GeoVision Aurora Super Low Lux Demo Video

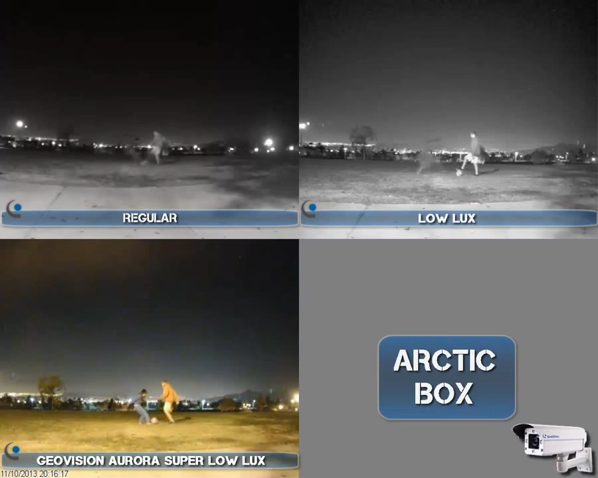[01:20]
The low light is pretty bright but both are still black and white and again the Aurora Super Low Lux series down in the bottom left you've got lots of color no ghosting and plenty of detail.
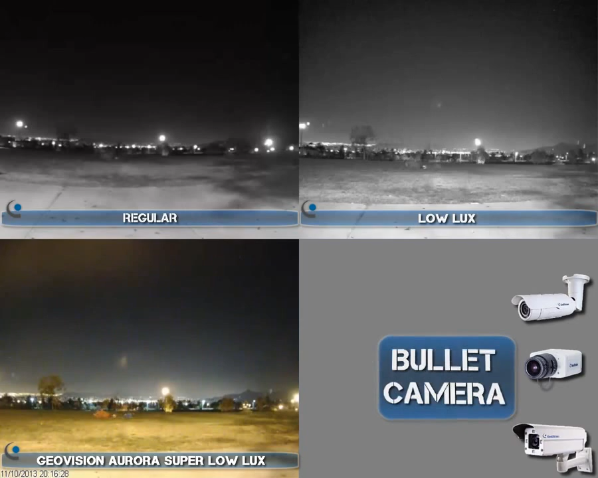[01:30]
Now this series is going to come in the Arctic camera, the box camera, the bullet camera, the ultra bullet camera, fixed dome, the mini fixed dome and the vandal proof dome.